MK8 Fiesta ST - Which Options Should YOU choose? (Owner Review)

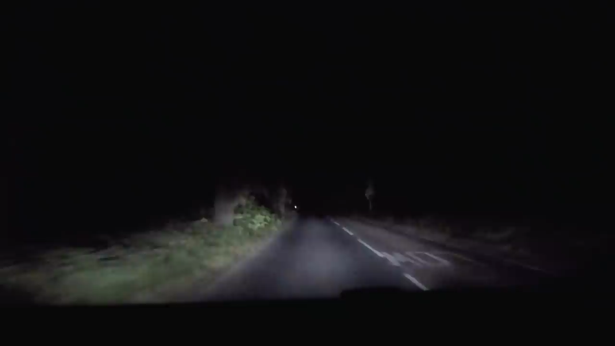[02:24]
If you opt for the LED headlights, although they are hard to film, you'll find that the light output is absolutely brilliant and the auto high beam function works well too. It raises and lowers the light gently which is easier on your eyes but can be overwritten using the stalk as normal. You can then raise and lower your high beams almost instantaneously which is one of the advantages of using LED technology. You'll also get the dynamic indicators on the front but not on the rear which I don't really like and the cornering lights have not been altered from the standard model.